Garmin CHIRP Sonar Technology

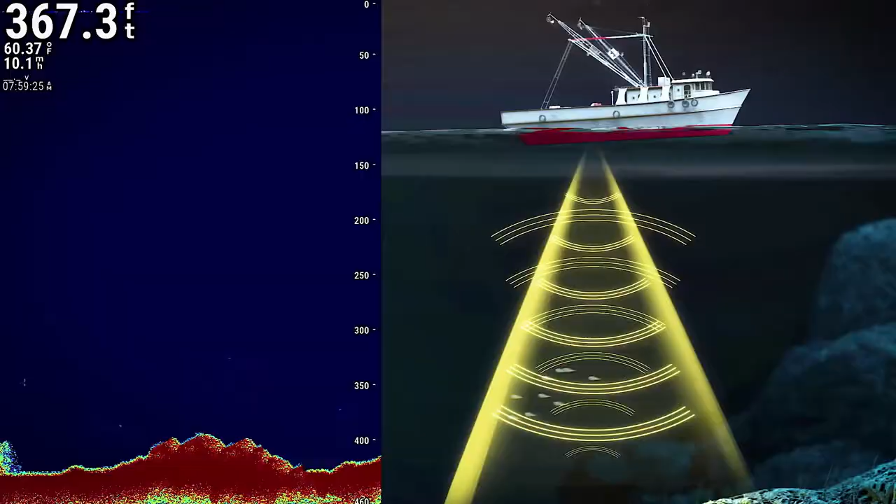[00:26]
On screen: depth 367.3 ft, water 60.37°F
A fish finder emits ultrasonic pulses from a transducer.
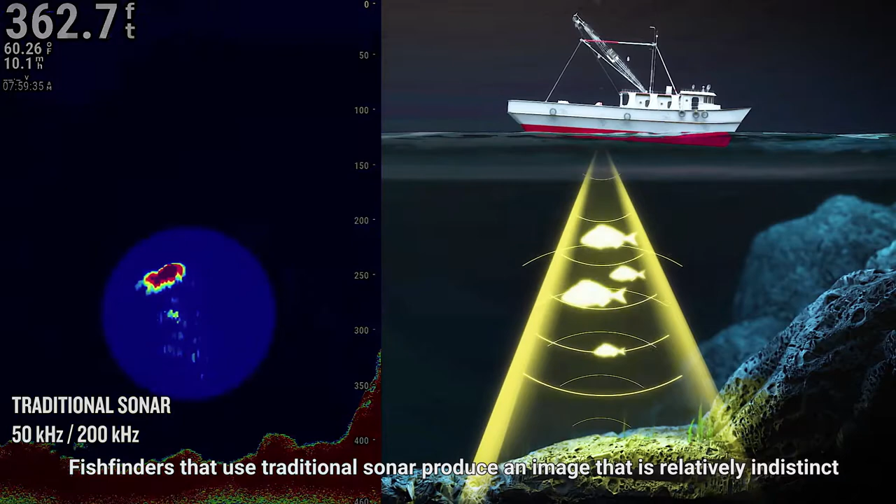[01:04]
On screen: depth 362.7 ft, water 60.26°F
Chirp stands for compressed high-intensity radiated pulse. Chirp sonar devices emit a composite compressed pulse at multiple frequencies,
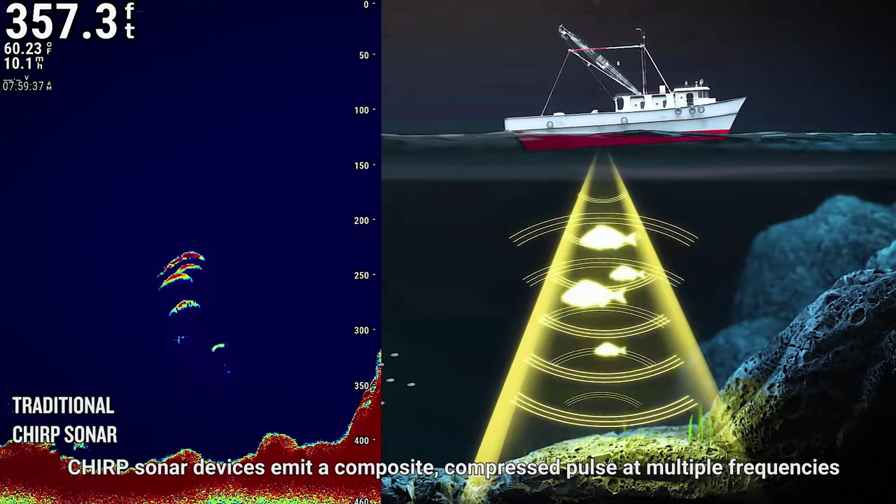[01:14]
On screen: depth 357.3 ft, water 60.23°F
which produces a high-resolution image when it strikes an object.
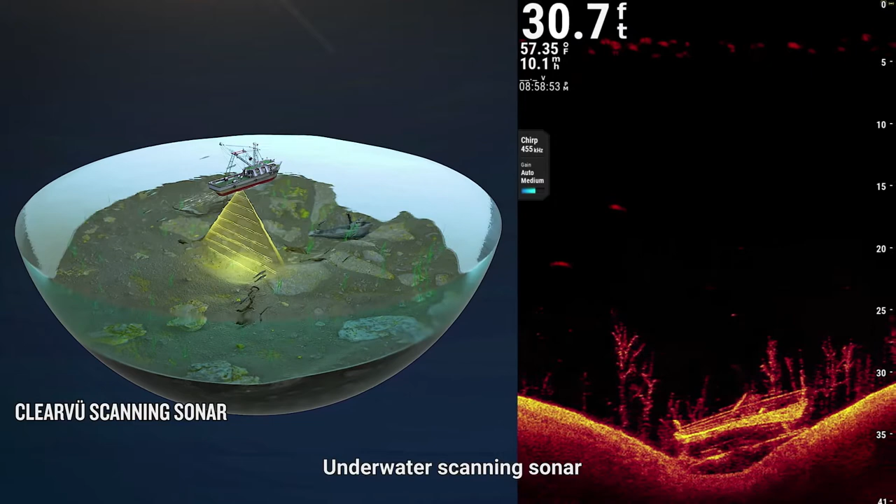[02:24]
On screen: depth 30.7 ft, water 57.35°F
Underwater scanning sonar gives you a direct view of what is below your boat. You can see underwater objects and structures in clear detail. Garmin ClearView scanning sonar integrates Chirp sonar technology to provide an image of near photographic clarity.